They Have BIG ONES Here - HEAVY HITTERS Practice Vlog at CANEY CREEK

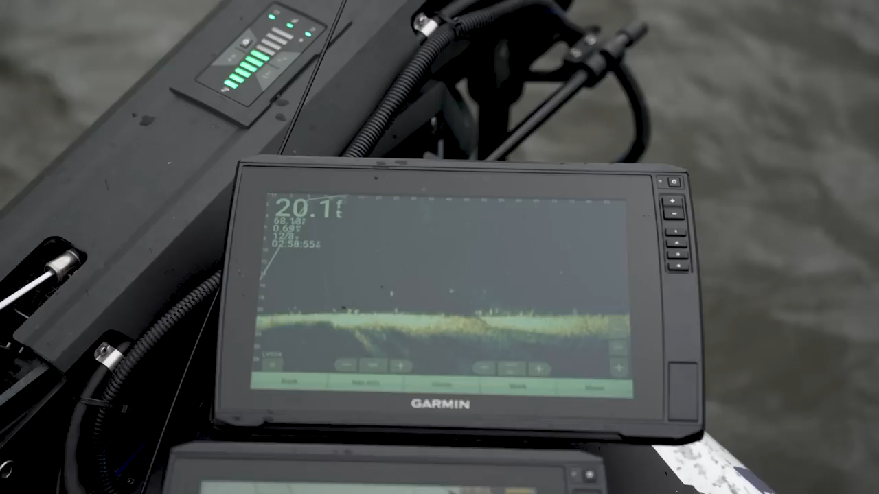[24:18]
They everywhere, and we out here deep on this roadbed, which I'm sure is a mega community hole.